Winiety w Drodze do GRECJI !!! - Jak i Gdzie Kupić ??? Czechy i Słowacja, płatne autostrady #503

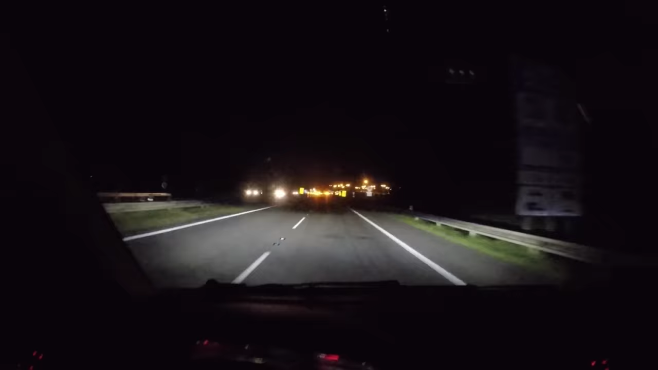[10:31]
No i teraz musimy gdzieś tutaj kupić winietę. A ja sobie tu wyjadę na razie.
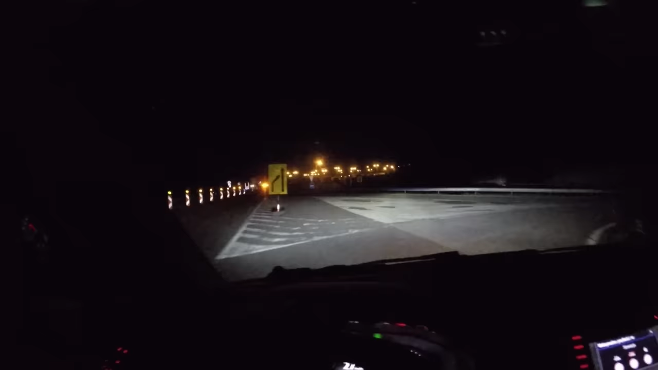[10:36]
Nie, tutaj nie. Wiecie co? Szukam jakiegoś parkingu.
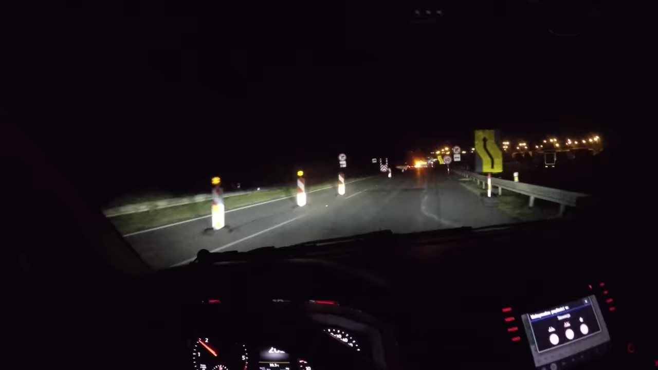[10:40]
Na nocleg i na kupno winiety. Tylko nie wiem, gdzie tu się zjeżdża.
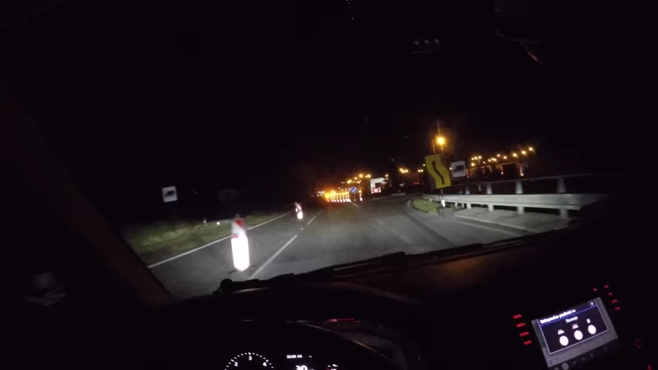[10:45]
Tutaj, w prawo może, to jest mnóstwo ciężarówek.
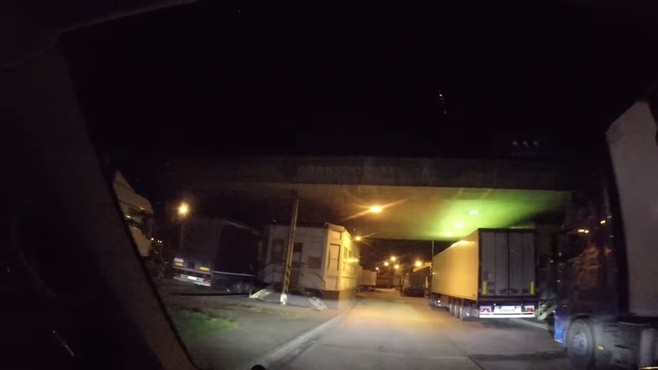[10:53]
Czyli zaraz za mostem, aha, to nie jest stacja paliw, tylko jakieś przejście graniczne, ale jest zamknięte.
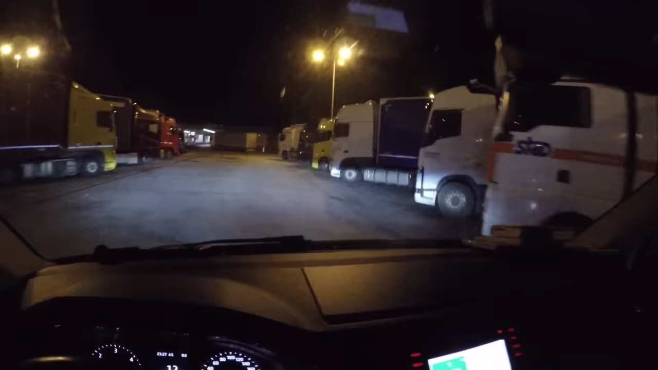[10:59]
Mijamy taki wielki parking dla ciężarówek.
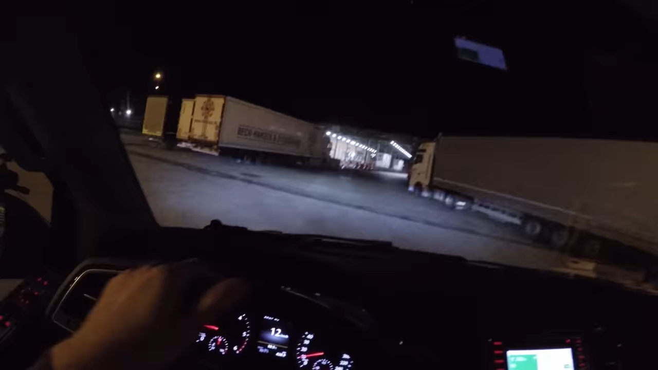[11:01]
O, był znak na winiety. Także może tutaj gdzieś kupimy.